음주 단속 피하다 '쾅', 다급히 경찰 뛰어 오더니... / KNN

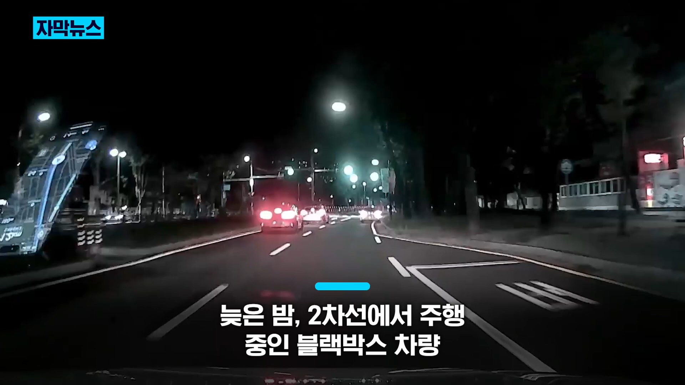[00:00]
늦은 밤 2차선에서 주행 중인 블랙박스 차량, 그 앞으로 한 차량이 비상등을 켜며 빠르게 후진하기 시작합니다. 그리고 후진하는 차량을 맹렬히 뒤쫓는 경찰, 대체 무슨 일일까요?